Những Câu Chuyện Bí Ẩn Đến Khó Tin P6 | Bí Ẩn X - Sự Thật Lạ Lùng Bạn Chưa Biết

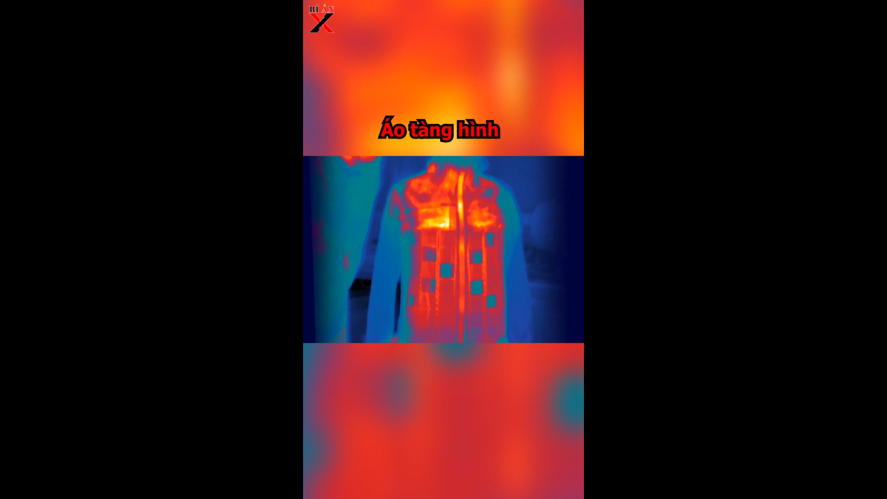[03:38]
Áo tàng hình này là một chiếc áo huy tràng nhiệt Nó không thể khiến bạn tàng hình trong ánh sáng ban ngày Những chiếc áo tàng hình của camera cảm
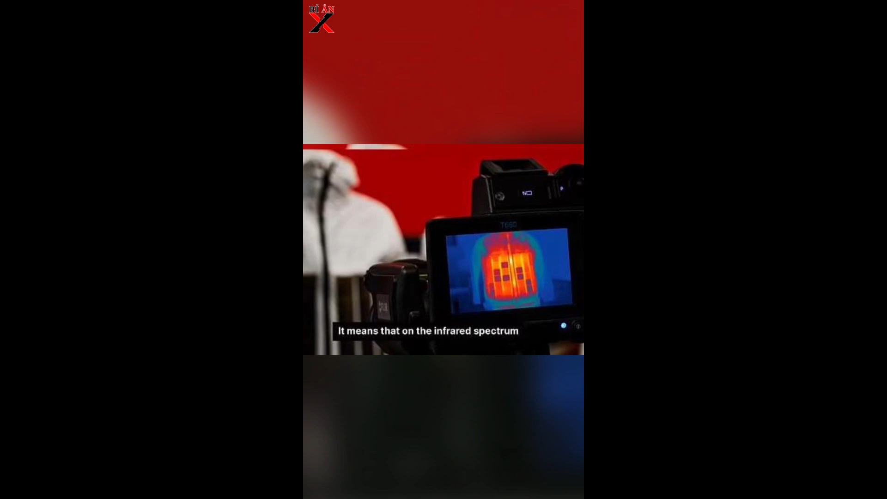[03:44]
biến nhiệt hồng ngoài Thì có thể tàng hình Và nó có thể sử dụng trong chiến đấu Đó là một chiếc áo khoa có thể lập trình bằng máy tính Giúp
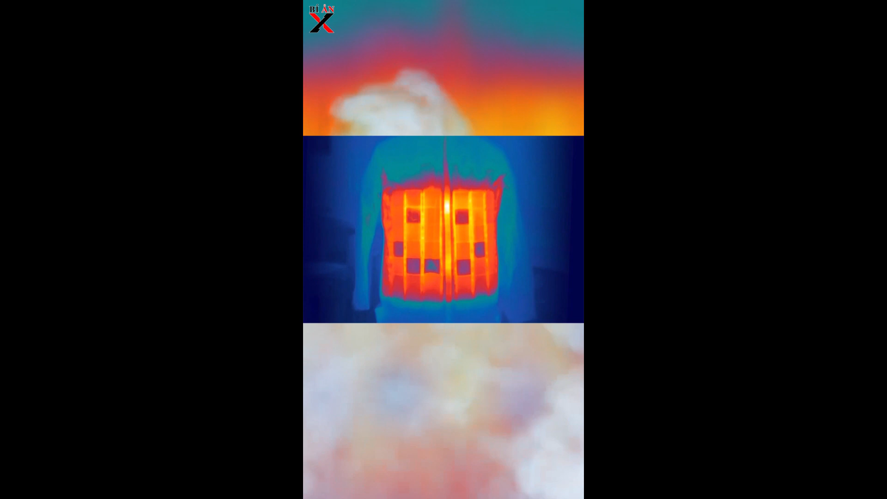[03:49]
chúng ta tính một bước gần hơn Để nguyên viên chiếc áo tàng hình Từ khóa học hiện tưởng thành hiện thực Chiếc áo này được làm cực graphene Graphene
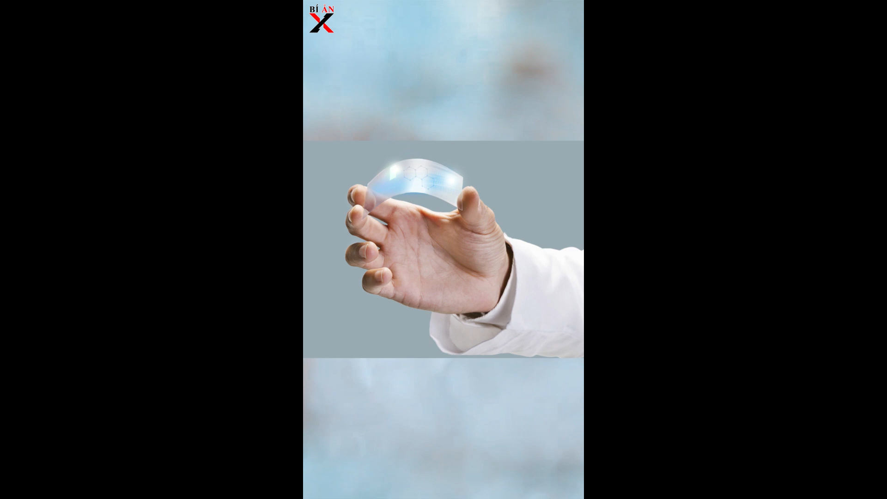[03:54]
là dạng tấm phỏng mỏng Bằng một lớp quân tử carbon liên kết tạo thành Một dàn tinh thể hình tổ ong Chiếc áo này hoạt động ra sao?
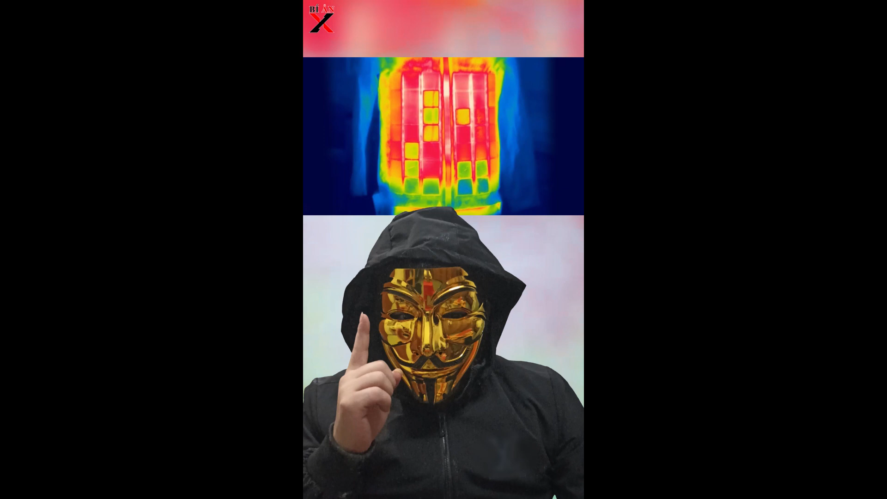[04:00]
Hiệu liên thể ép các ion giữa các lớp graphene Và cầm đẩy nhiều yên Đức xạ nhiều được phát ra Càng
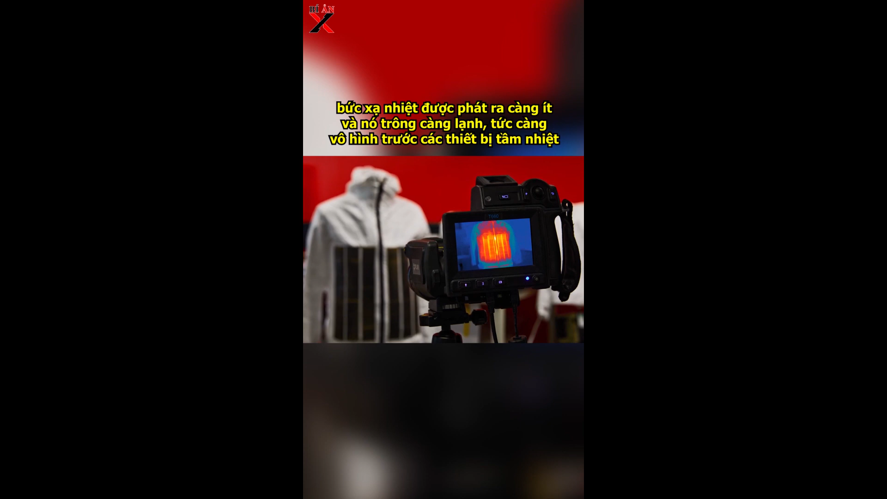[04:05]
ít và nó trông càng lạnh Tức càng cung hình trước các thiết bị tầm nhiệt Theo các nhà khoa học Phát manh nhảy một lần nữa Chứng minh sự